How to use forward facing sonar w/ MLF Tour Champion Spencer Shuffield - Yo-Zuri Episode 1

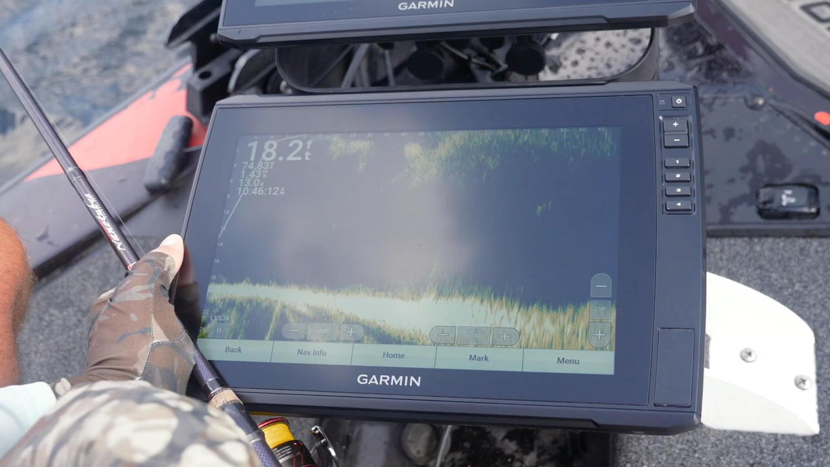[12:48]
On screen: depth 18.2 ft
You get a better detailed look at the fish and what's going on when you throw at them. But then spotted bass are out there.
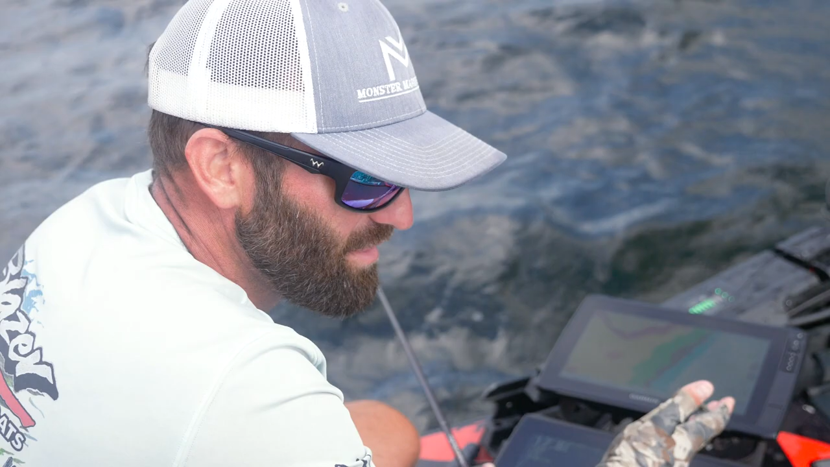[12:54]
Say they're all at 20, 25 foot. And you're out over 80 to a hundred foot of water. Run that depth range down at 30, 35. That's where you want it. It doesn't matter that the bottom down there at a hundred foot, you're not fishing that deep. You know where the fish are. They're all in that 20, 25 foot range. So keep your depth range at that 30, 35. And it saves you a lot of space on that screen. It blows things up and you can see a lot better.
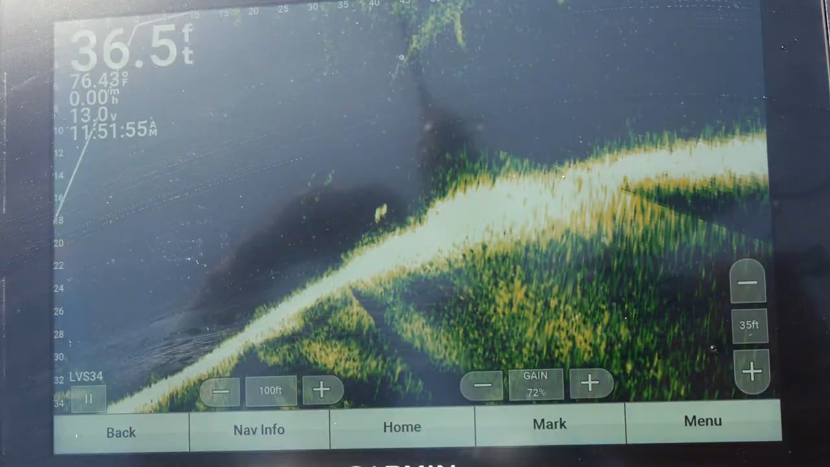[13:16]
On screen: depth 36.5 ft, water 76.43°F
She's a three and a half to four pounder at least. She's going down the bottom to it. See if she'll bite.
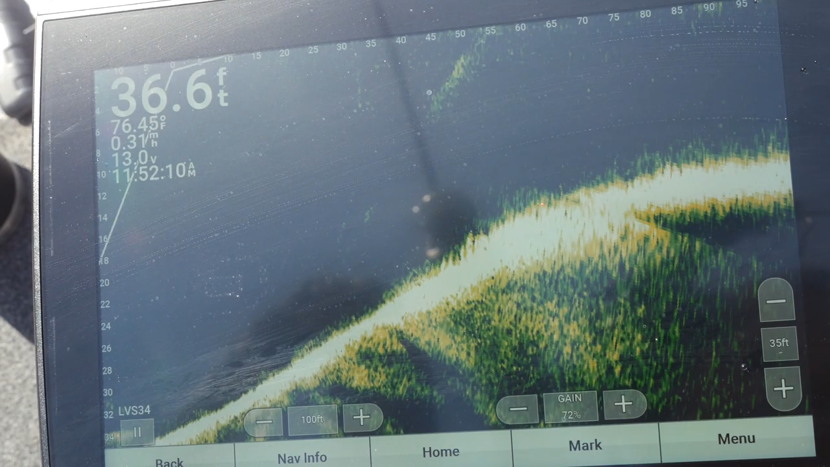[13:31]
On screen: depth 36.6 ft, water 76.45°F, speed 0.31 mph
She got it. Dang it. She had it right there. She's back on again. They just barely pick it up some of them. And bigger ones.
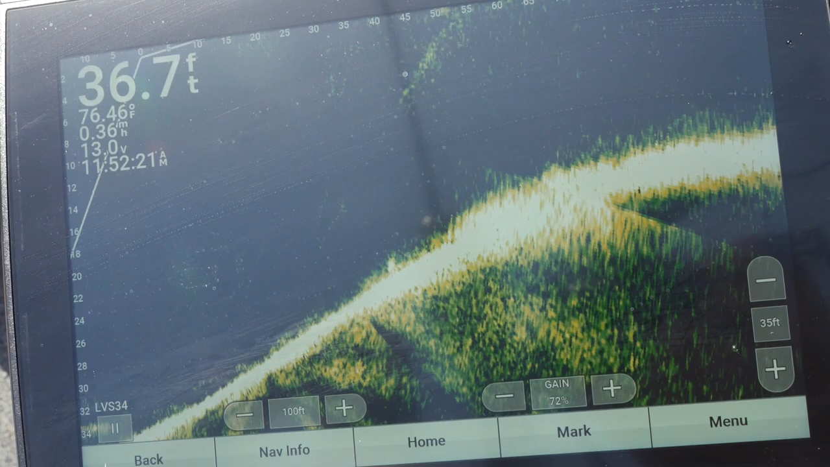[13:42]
On screen: depth 36.7 ft, speed 0.36 mph
Got her.
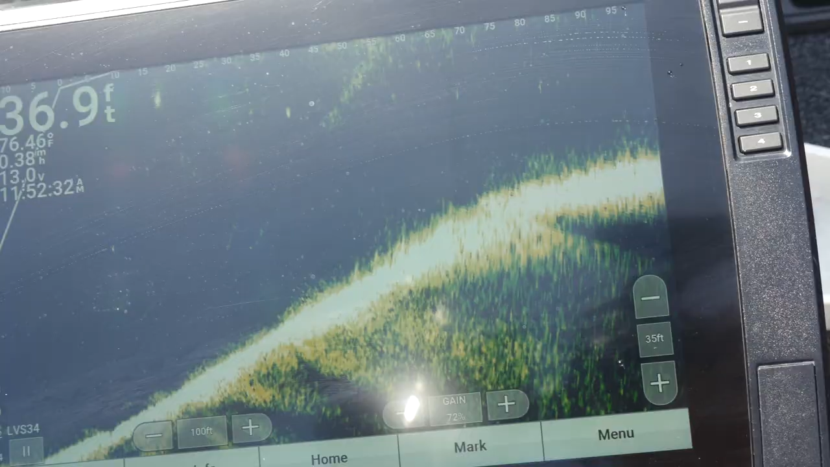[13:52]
On screen: depth 36.9 ft
Kept her in the screen the whole time for you too.
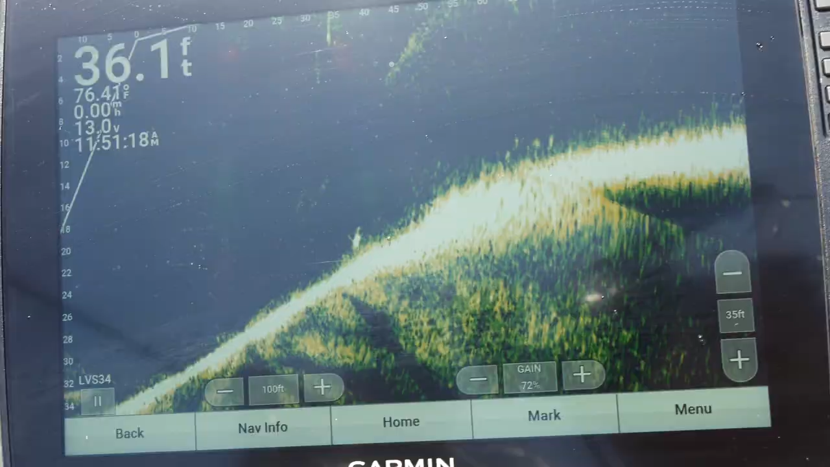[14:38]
On screen: depth 36.1 ft, water 76.4°F
And the first cast I threw her just a little out in front of the drop. And you saw she'd come up to it, went down, but didn't actually go to the bait.
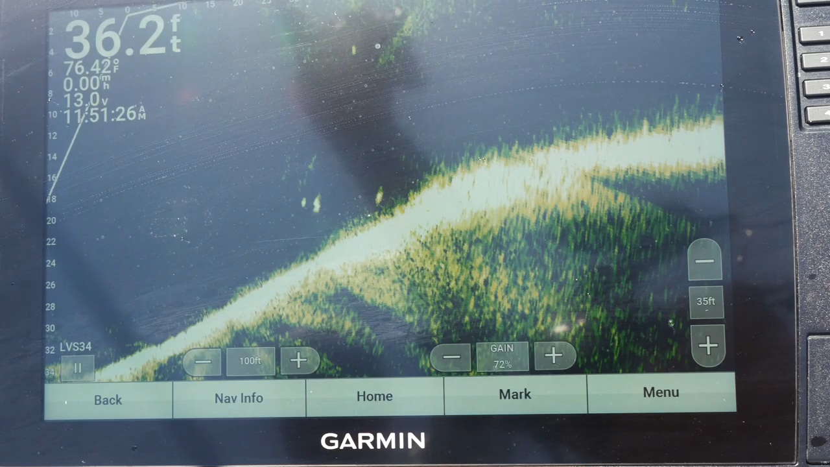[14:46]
On screen: depth 36.2 ft, water 76.42°F
She swam, went back up the grass. I could tell right there on the edge of the grass was the sweet spot. That's where I was going to have to throw to catch her because that's where she was holding.
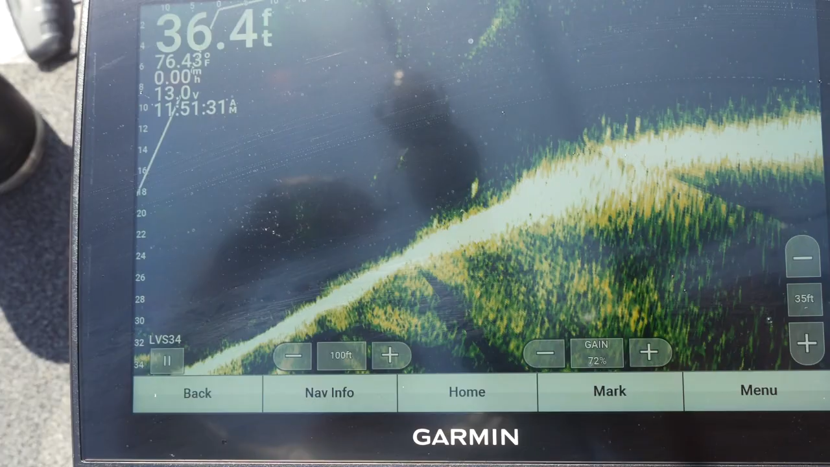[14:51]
On screen: depth 36.4 ft
And so that second cast I made a little bit of feather cast, pulled it to her, let it go down, and she went down there to it and eat it.
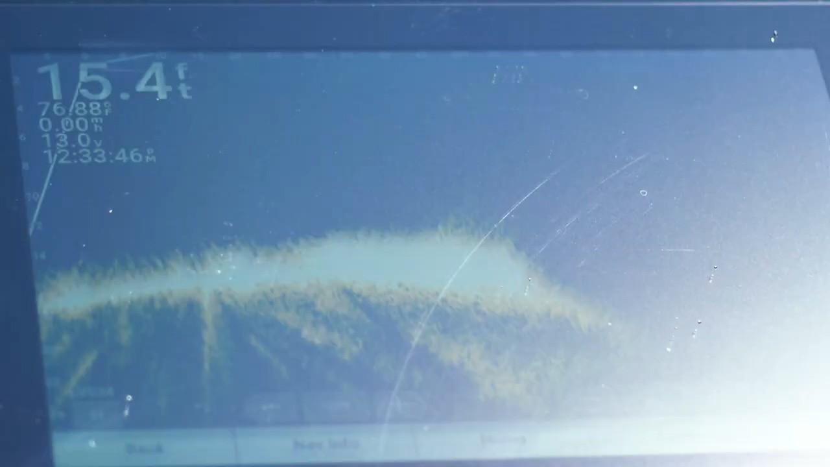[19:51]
On screen: depth 15.4 ft
Any differences, differential stuff out there from everything else that you're seeing when you're over these flats, I'm looking for that.
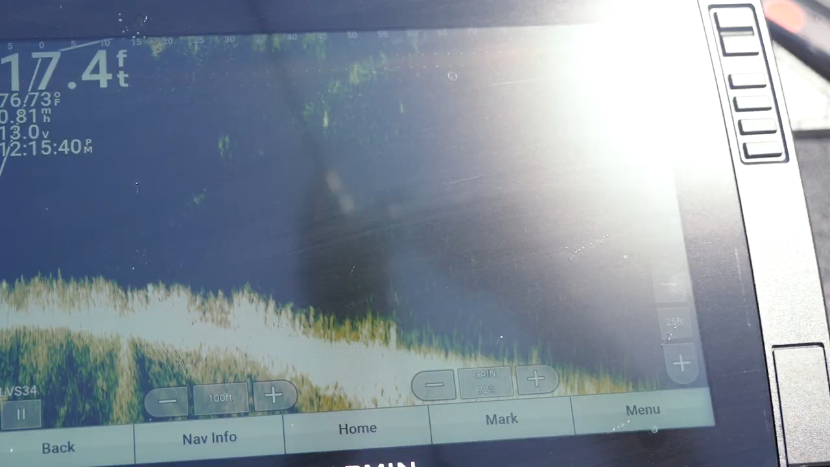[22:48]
Another big one right there on that side there.
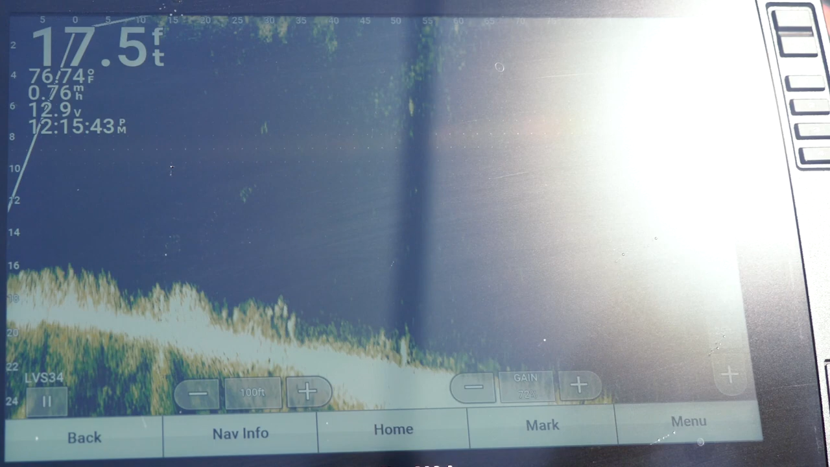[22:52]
On screen: depth 17.5 ft
There comes a big one right there. Look at her. Streaking of that thing got her.
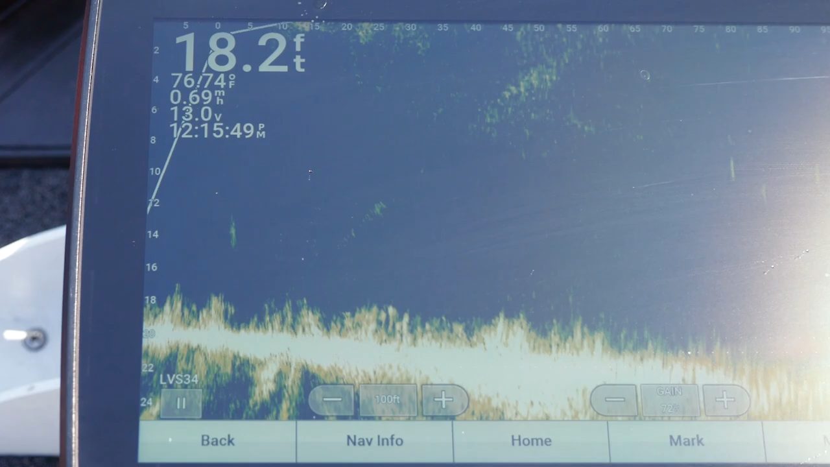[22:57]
On screen: depth 18.2 ft
Y'all seen that one. Now, them are the ones you like.